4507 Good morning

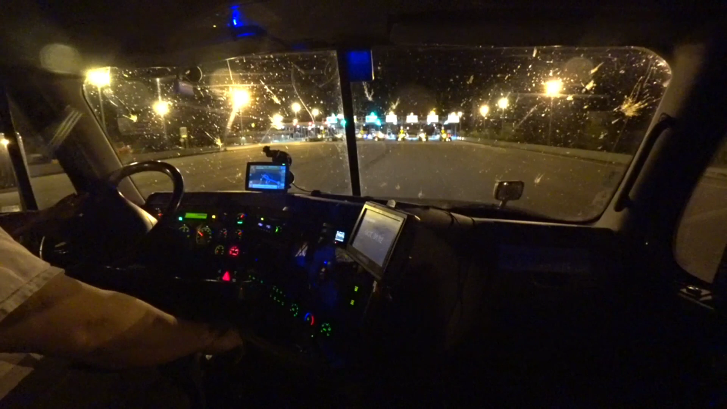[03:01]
good. Oh, well, life goes on, right? As you can see, my windshield here is quite dirty. I got 86 miles to Front Royal.